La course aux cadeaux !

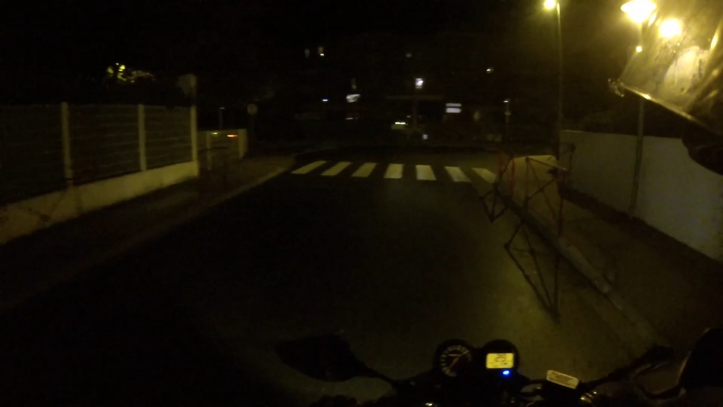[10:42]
Merde, mais attends, non, c'était pas là, je pense. Ça devait pas être ici, parce que... Non, ça devait pas être là. Wow! Wow! Wow! Oh, putain, quel con. Oh, putain, quel con. Oh là là. Tu sais, on le sait que les passages piétons, ça glisse. Mais là j'ai voulu accélérer juste pour avoir le kiff tu vois de glisser.
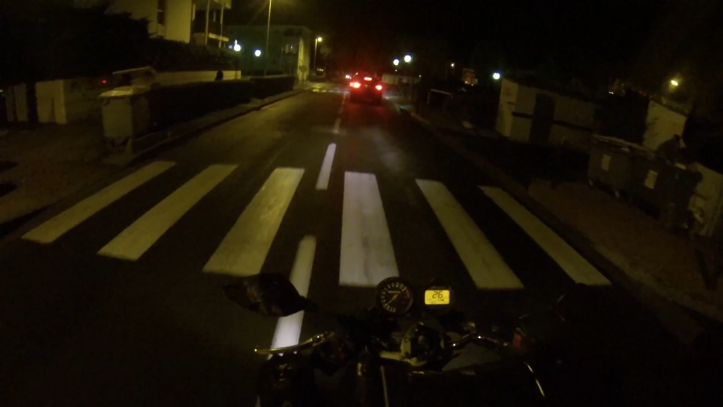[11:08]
Sauf que quand j'ai accéléré genre la moto elle est partie zzz, le cul il est parti sur la gauche. Je devais être un petit peu en virage tu vois. Oh là là mon gars je me suis fait flipper tout seul.
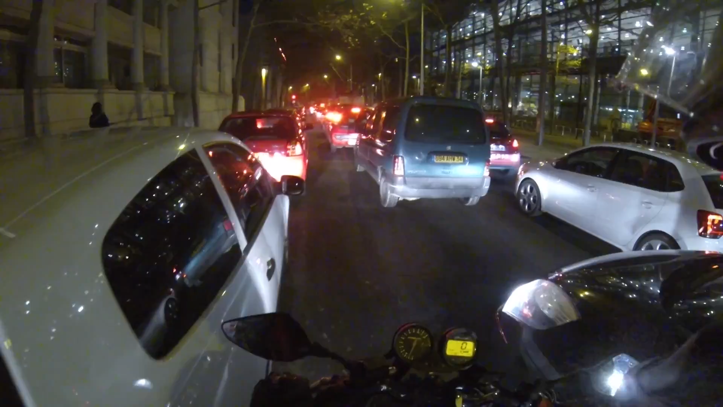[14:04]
Puis tout à l'heure il me voit là, je suis là en galère, en espace vert. Pour passer il s'en bat les yukou.